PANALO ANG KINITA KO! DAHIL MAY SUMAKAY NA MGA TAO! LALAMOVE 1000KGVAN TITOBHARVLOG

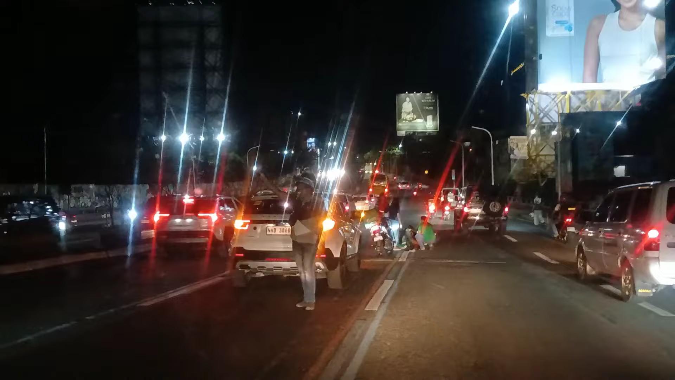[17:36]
Maka Persilente Dito sa kalsana Nayari Yung si Kuya Grab